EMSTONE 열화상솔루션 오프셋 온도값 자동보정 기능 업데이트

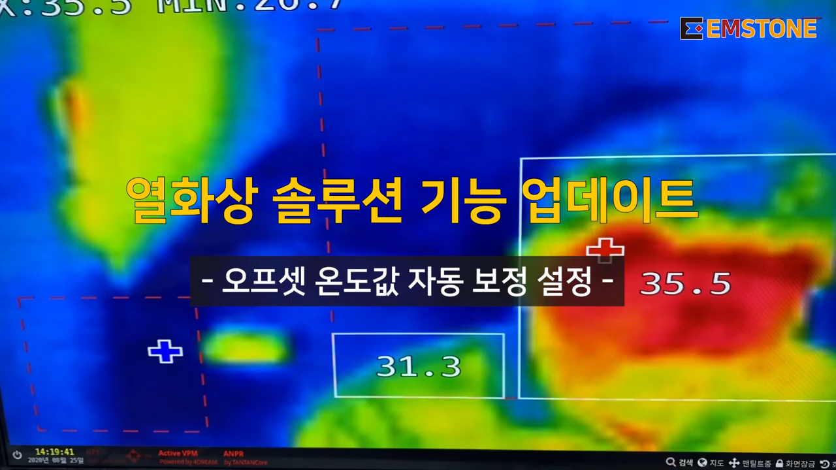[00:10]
자 오늘은 우리 열화상 솔루션이 한층 더 업그레이드 돼서
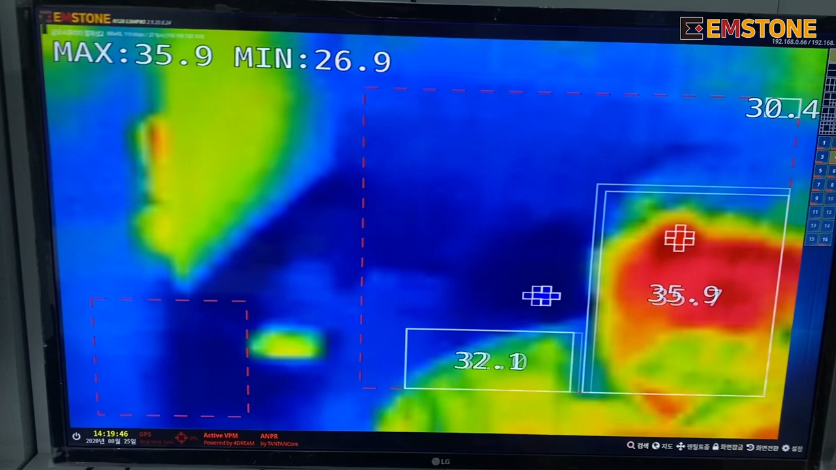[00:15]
옵셋갑 자동 보정 기능이 생겼습니다 소개를 드리겠습니다 예전에는 이 외부의 환경들이 변화됐을 때 우리의 온도가 지금은 36.1L로
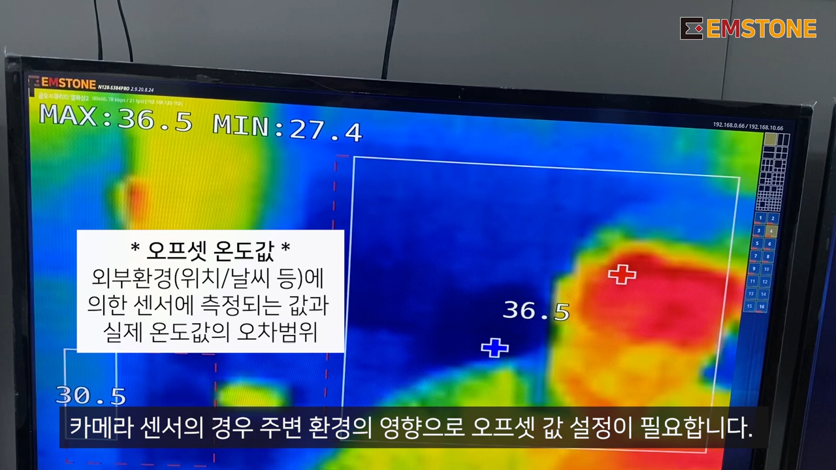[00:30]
잘 찍히지만 34도 이렇게 내려가거나 올라가거나 하는 경우들이 발생했었거든요 이거를 현재
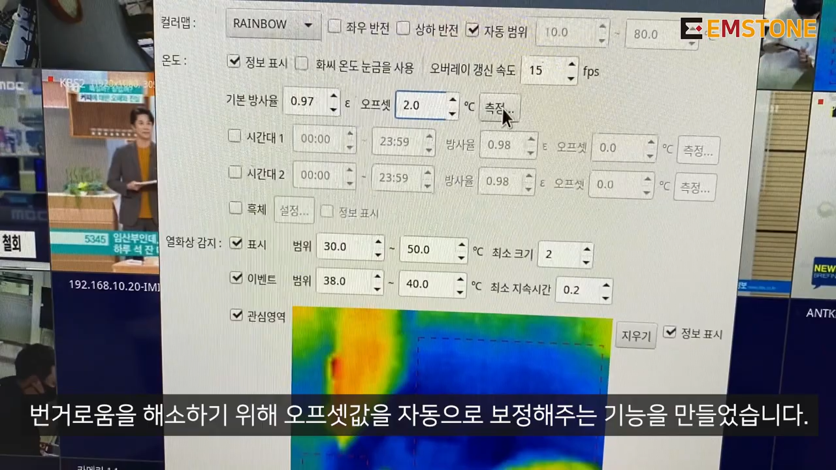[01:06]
측정에 들어가셔서 기준이 되는 곳의 영역을 설정하시고 저의 온도를 직접 체크를 해 봅니다 그래서 온도계를 통해서 저의 온도가 예를 들면 36.3도가
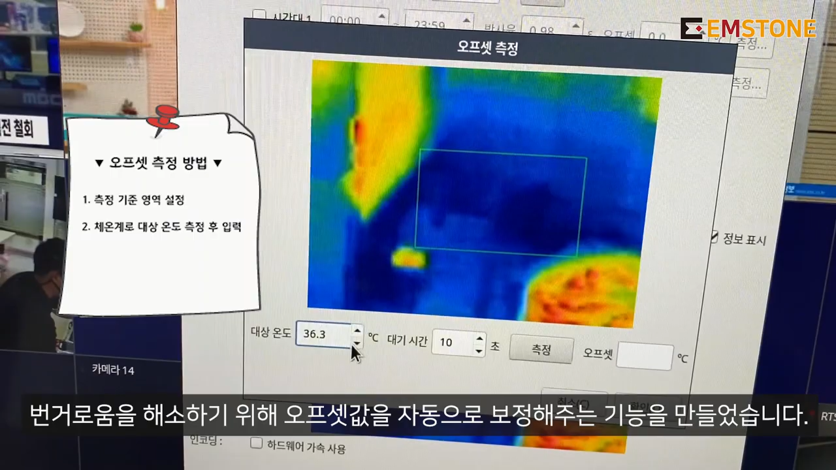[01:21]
나왔다 지금 제가 그럼 해놓고 측정 버튼을 누르시고 저를 이 영역 안으로 가져도
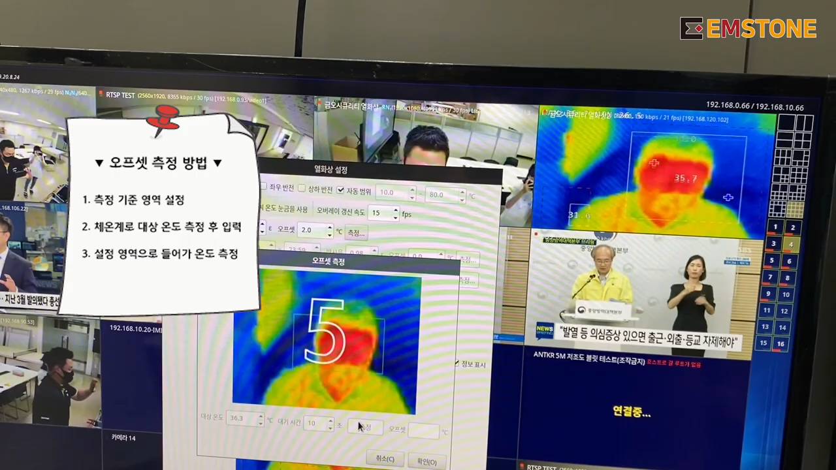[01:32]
됩니다 그러면 시간이 지나서 보시면
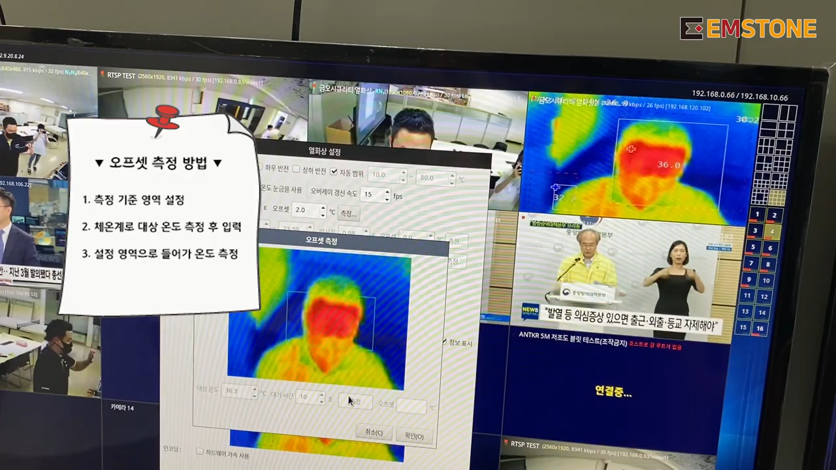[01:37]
자동으로 옵셋값이 맞춰지고요 확인을
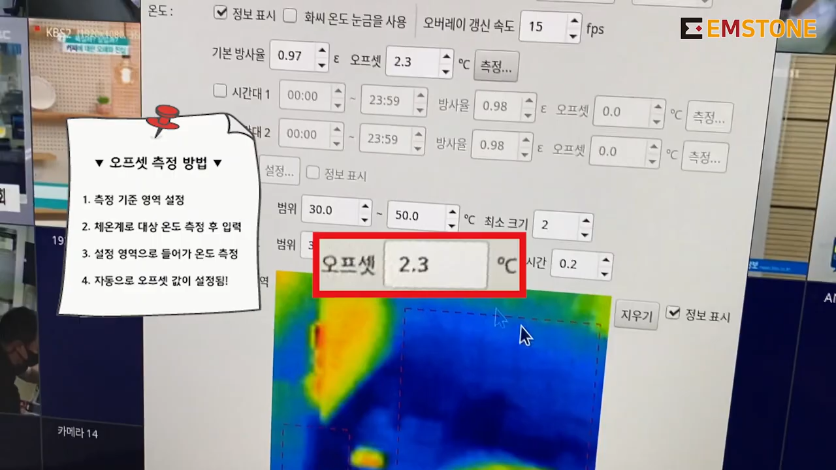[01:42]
누르시면 그 옵셋값이 자동으로 적용이 됩니다
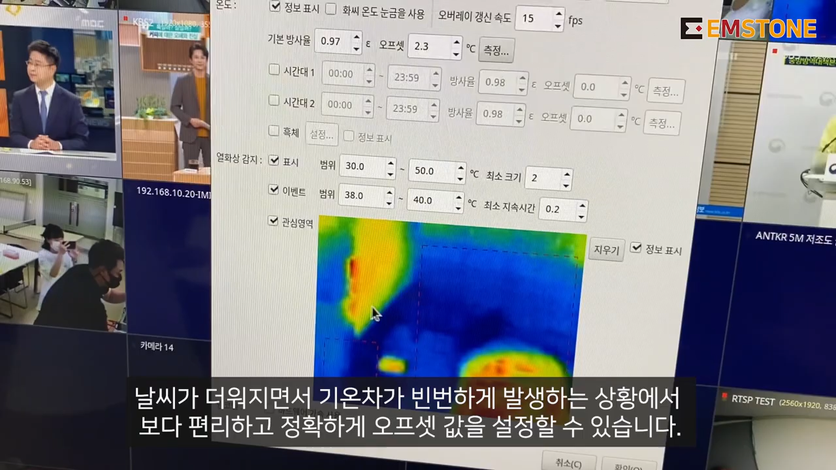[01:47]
외부 온도의 변화에 따라서도 하루에
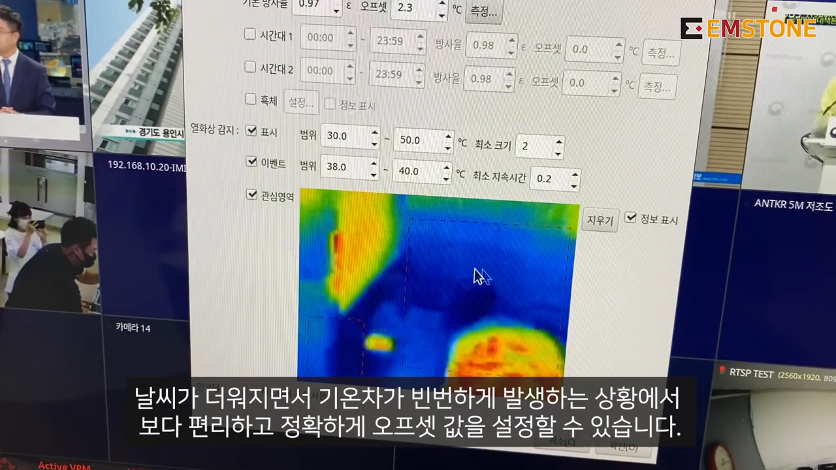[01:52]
한 번이 됐든 두 번이 됐든 주기적으로 우리가 가서 온도의 기준점을 잡아주게 됨으로써
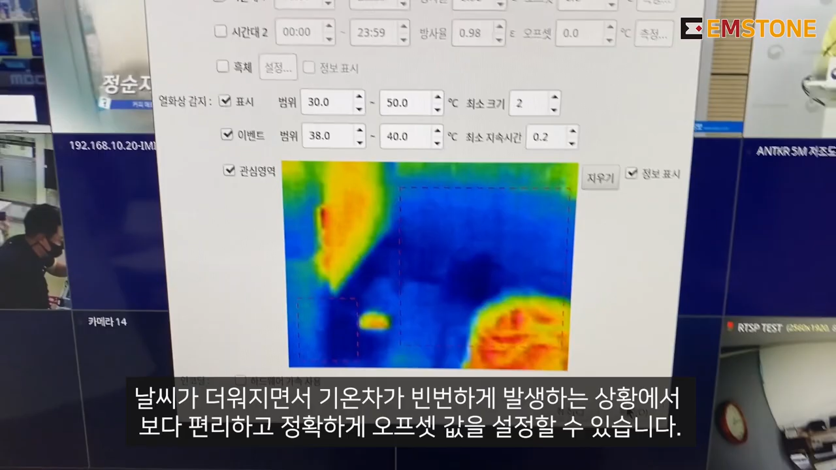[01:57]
좀 더 사용하시는데 정확도를 높일 수 있는 기능이 추가된 것입니다 여기까지 하겠습니다 감사합니다